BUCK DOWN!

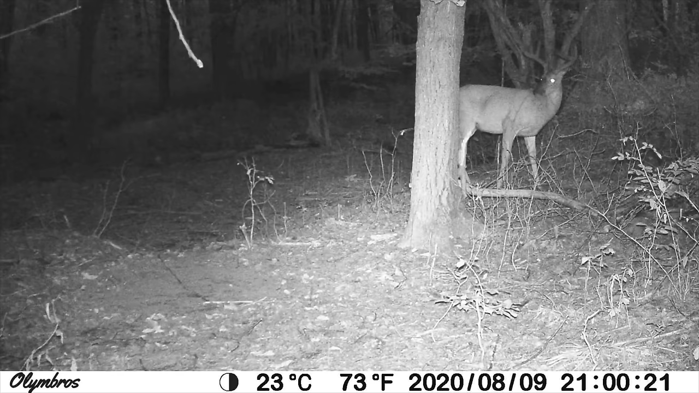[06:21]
Oh, it's a nice buck. Probably 18 inches wide, I'd say. It was definitely one that, you know, I was in here after.
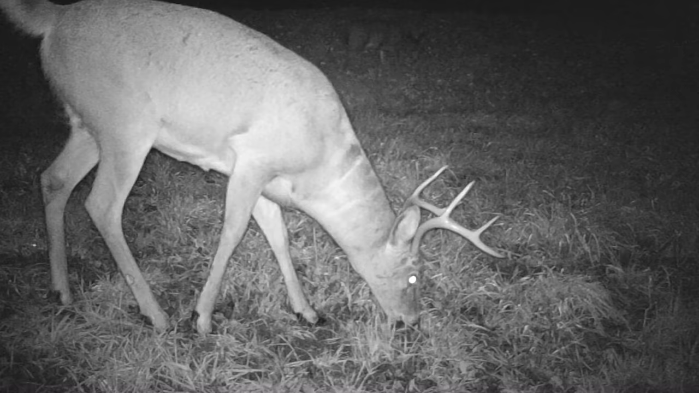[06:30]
It's not Hulk, but it's a really nice buck. And it worked out perfect.
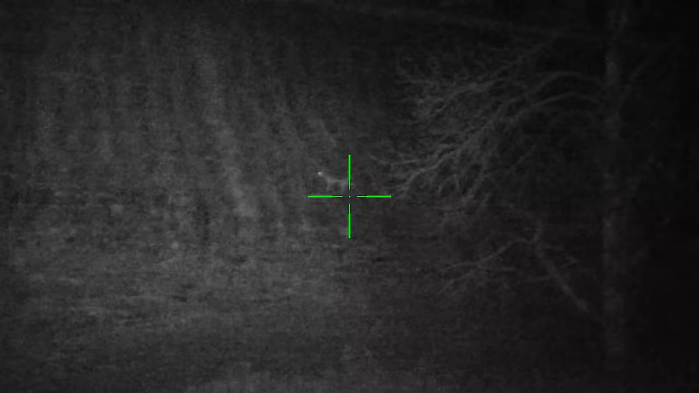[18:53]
Huh. And shot her. Made a heck of a shot. She was about 360 yards back in Brian's cornfield.